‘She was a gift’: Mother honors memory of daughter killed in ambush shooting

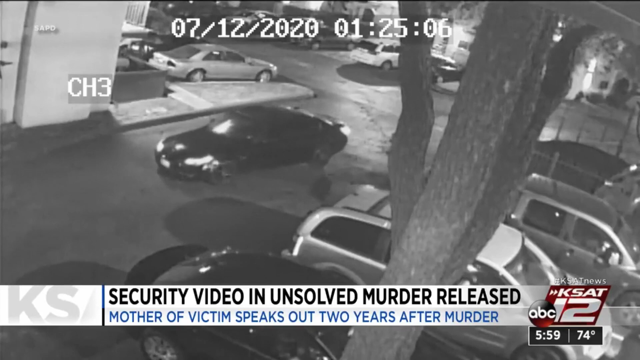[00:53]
Moments before this shooting, surveillance video shows this dark-colored car pulling up alongside a building. If you look closely, you can see the suspect in the passenger side wearing a white t-shirt. He shuts the door and changes into an all-black hoodie before getting out.